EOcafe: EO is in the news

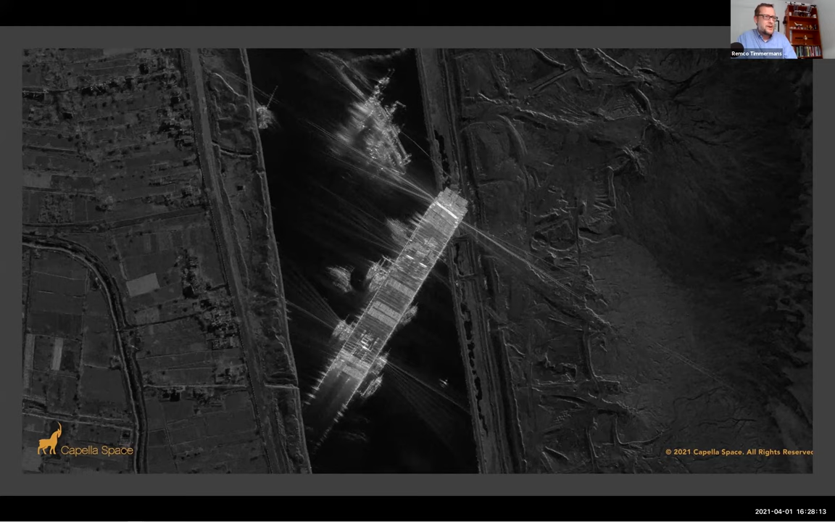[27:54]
jumping in to showcase their technology and their added value by looking through clouds and giving us pictures during the night, which the optical competitors obviously couldn't do. And we had the first satellite flying over the moment the ship broke loose.